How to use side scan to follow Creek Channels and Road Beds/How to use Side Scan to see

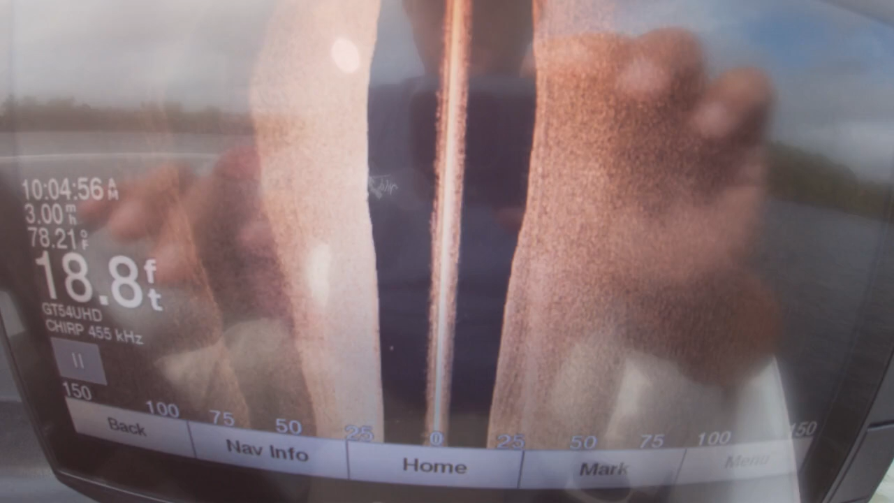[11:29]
On screen: depth 18.8 ft
You can see all this shadow line, it's pretty steep, so there is about a 10 foot drop there in that shadow line.
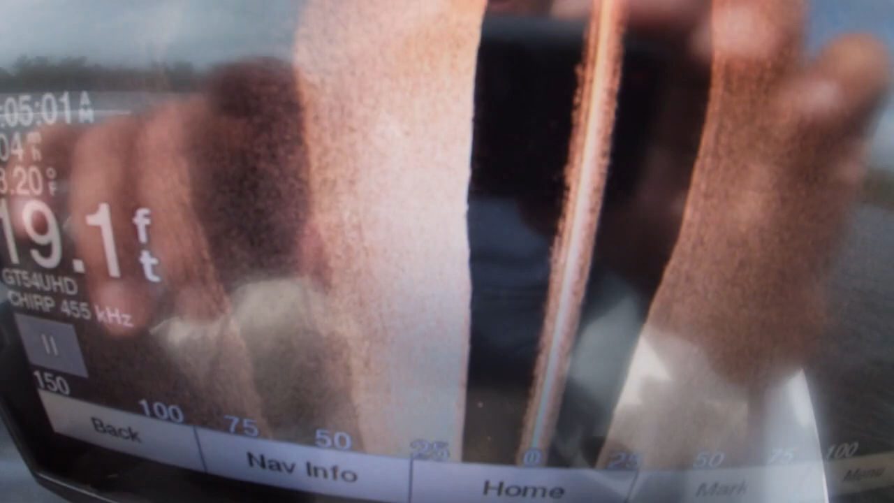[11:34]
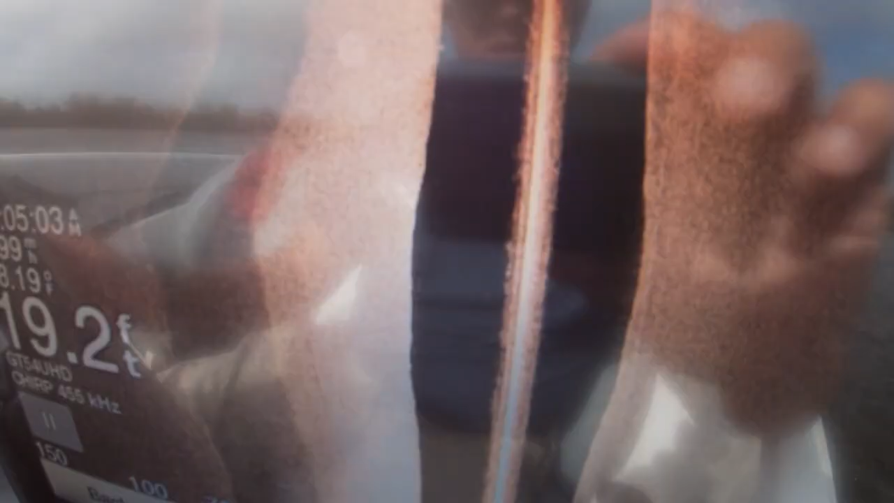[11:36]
On screen: depth 19.2 ft
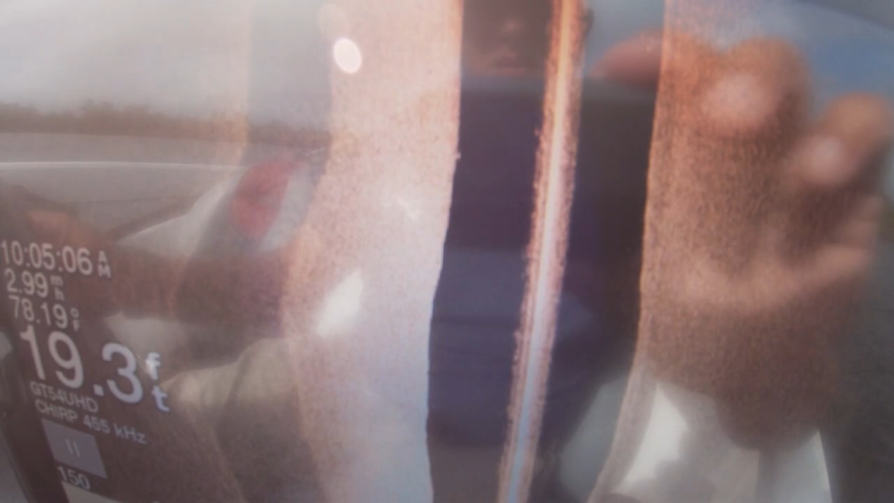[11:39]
On screen: depth 19.3 ft, water 78.19°F
That looks like that is a school of shad down there.
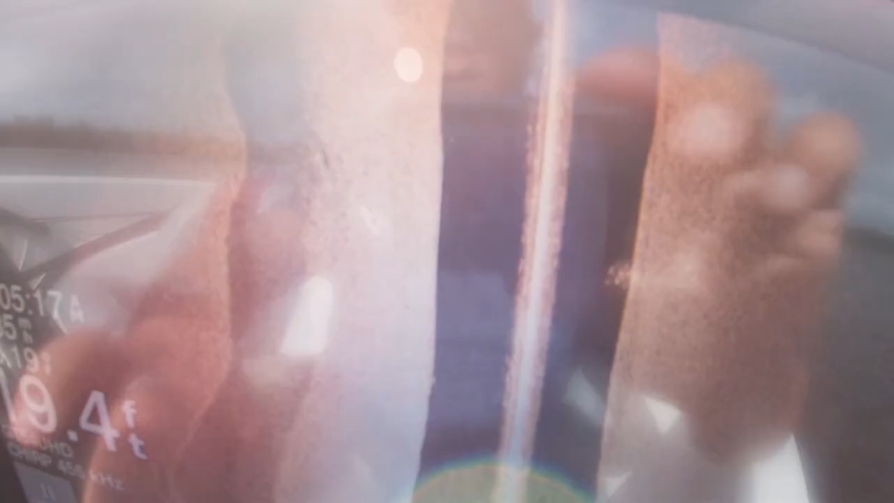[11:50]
You can see when the shadow line gets in close underneath the boat,
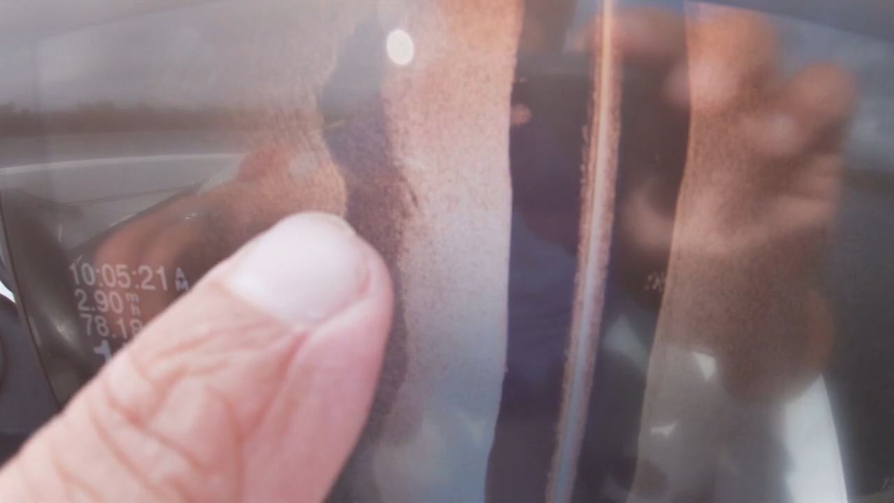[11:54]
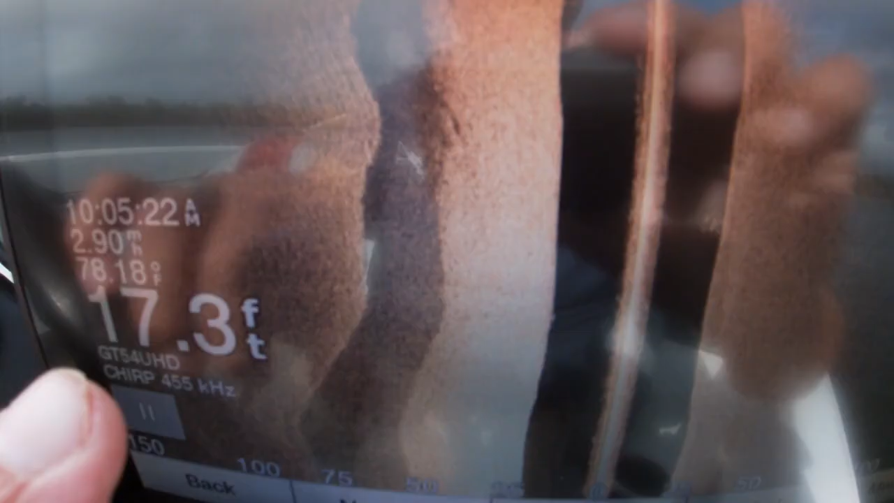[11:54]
On screen: depth 17.3 ft, water 78.18°F
if you look at 17 feet of water,
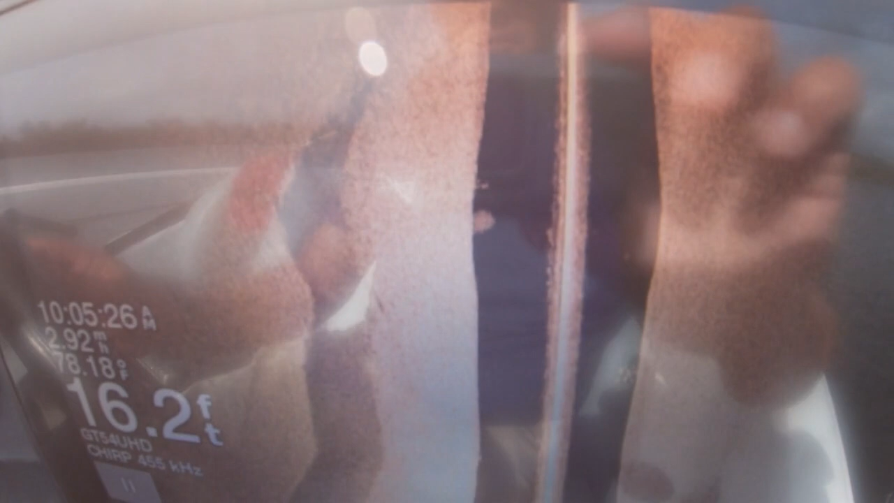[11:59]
On screen: depth 16.2 ft
you can see we'll turn and we'll turn the boat and follow that line back.
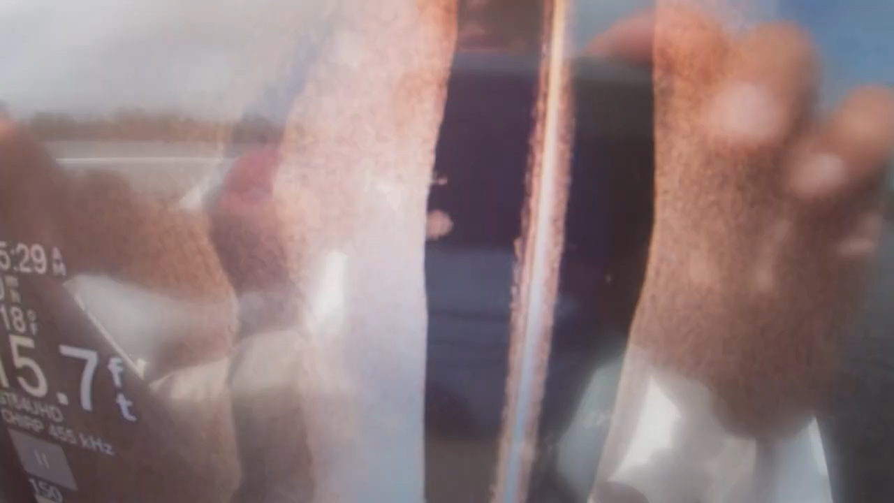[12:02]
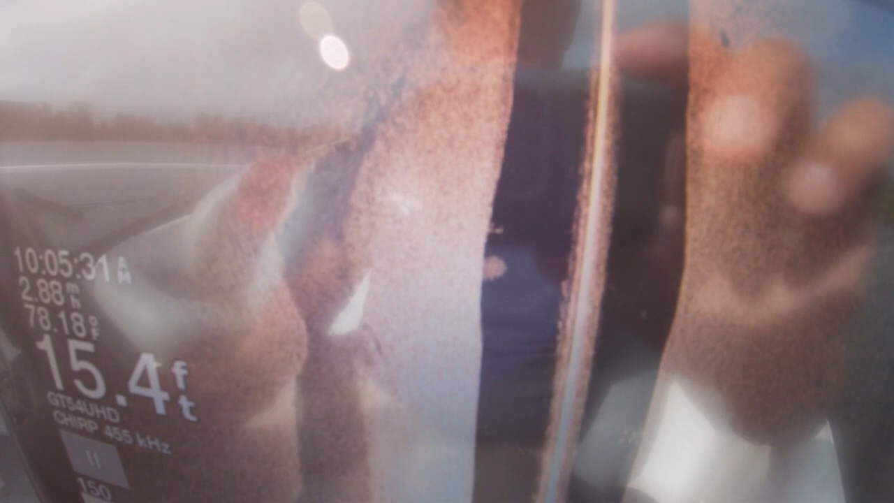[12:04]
On screen: depth 15.4 ft, water 78.18°F
And you can see we're getting shallower here,
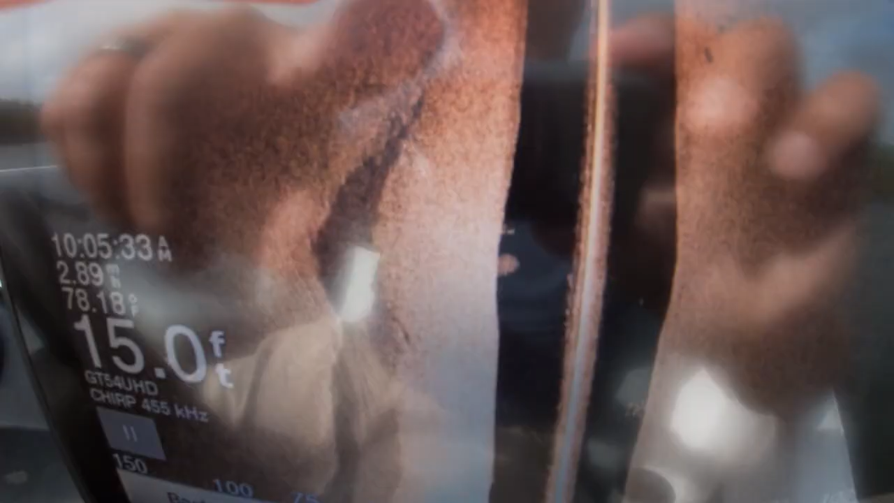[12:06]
On screen: depth 15.0 ft, water 78.18°F
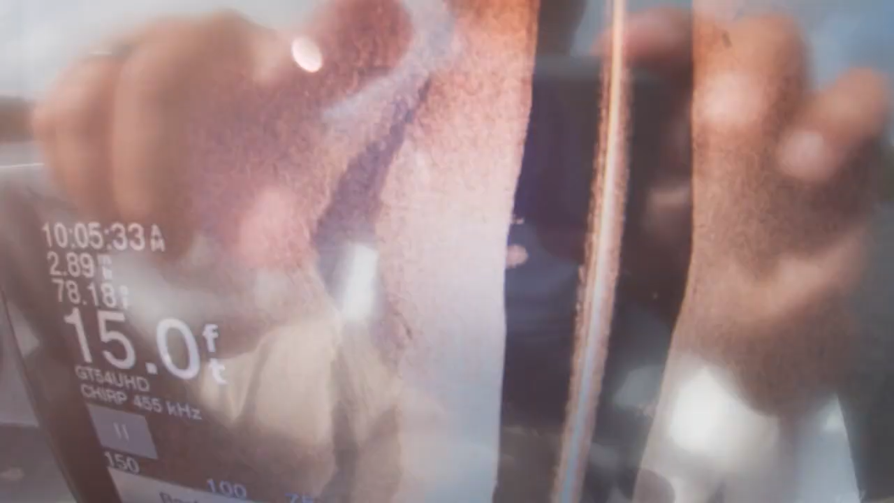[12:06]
On screen: depth 15.0 ft
so the road bed is not as defined.
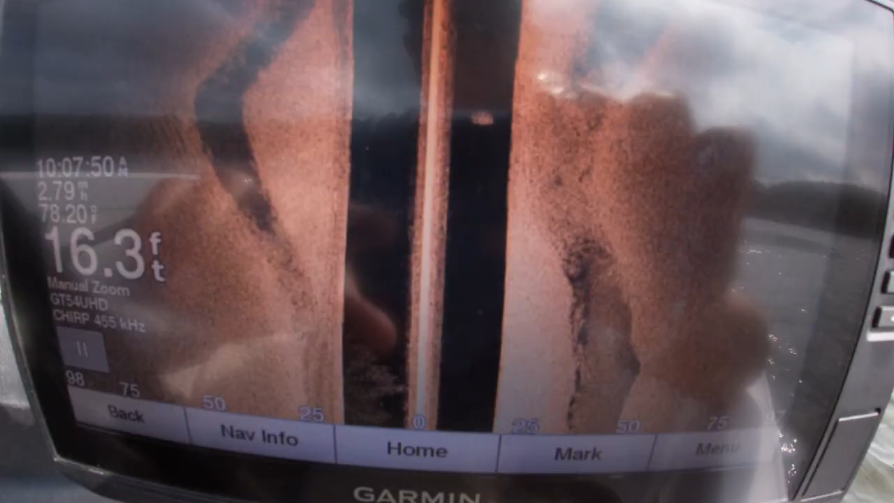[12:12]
On screen: depth 16.3 ft, water 78.20°F
You notice how I weaved, I weaved and back and forth.
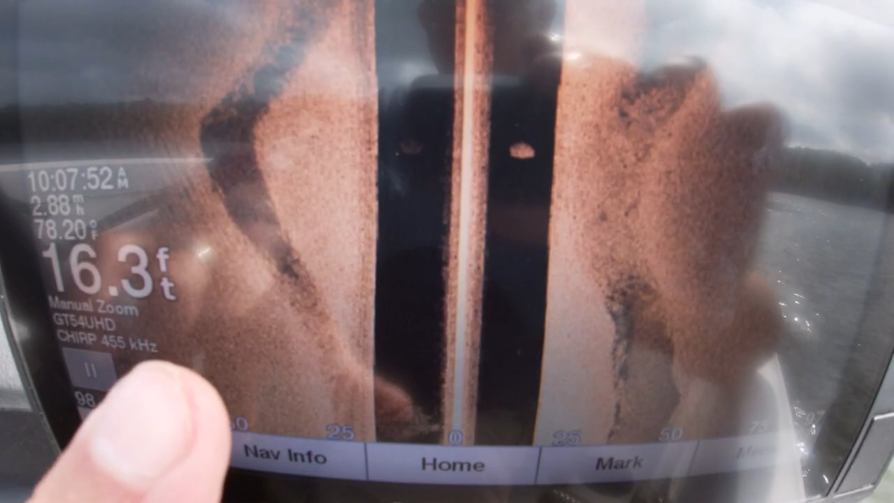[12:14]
On screen: depth 16.3 ft
I went out at 94 feet just to look at this a little bit more closely.
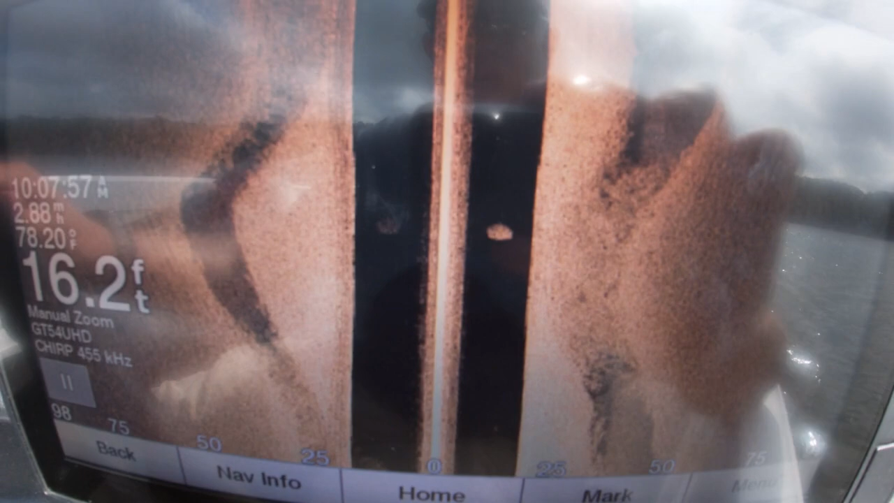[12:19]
On screen: depth 16.2 ft, water 78.20°F
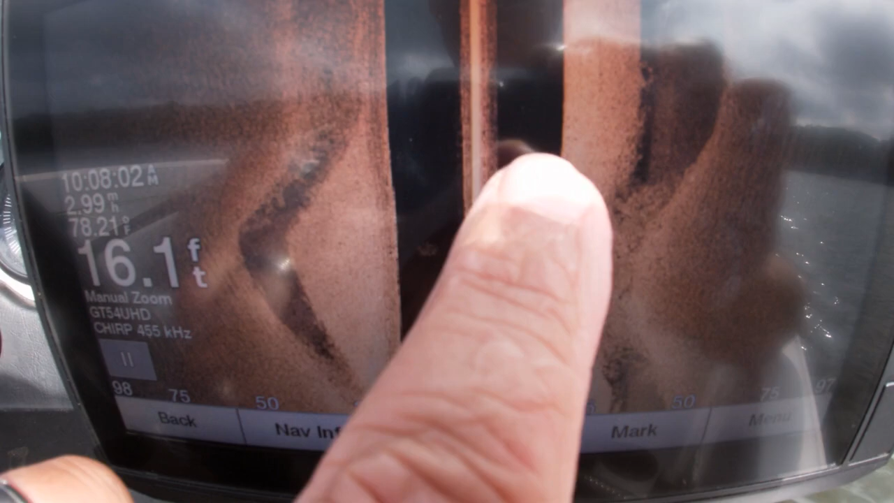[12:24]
On screen: depth 16.1 ft, water 78.21°F
So I'm still running, looks like just to the left of the road bed, there's the side, here's the side here.
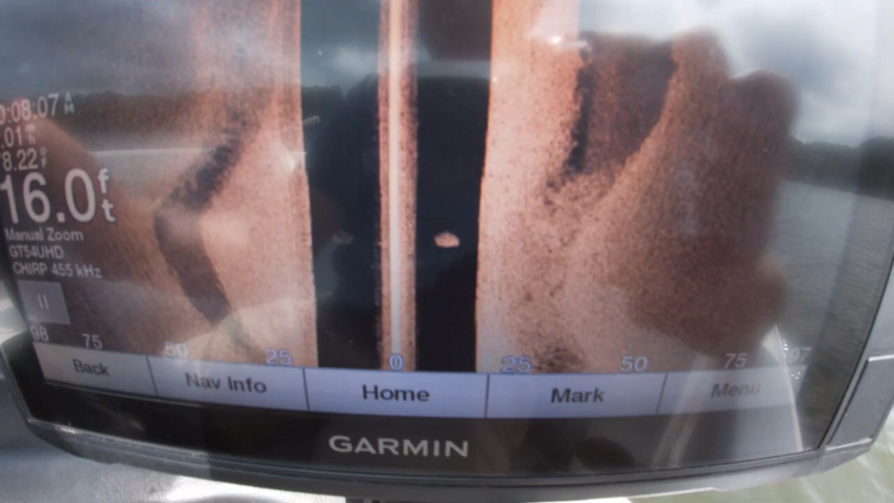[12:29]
On screen: depth 16.0 ft
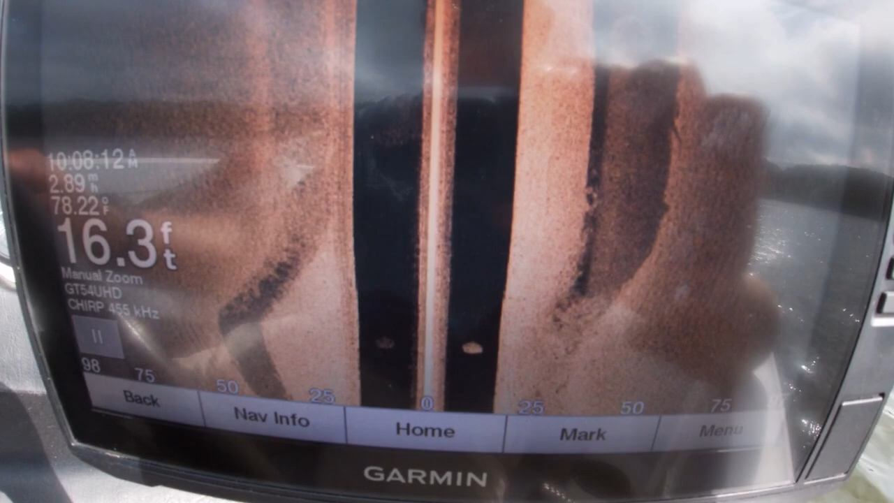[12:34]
On screen: depth 16.3 ft
And I'm still staying on the top of it.
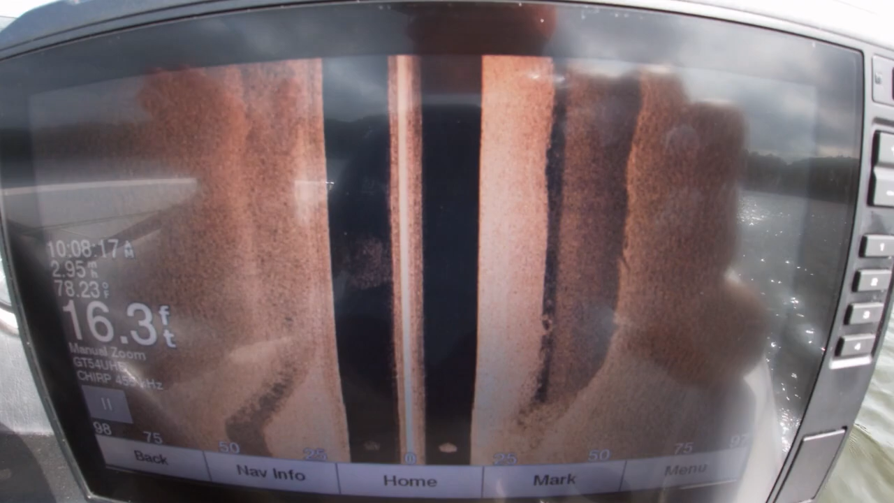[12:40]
On screen: depth 16.3 ft, water 78.23°F
I see more shadow to the right or to the left and I just adjust my boat as I'm moving along.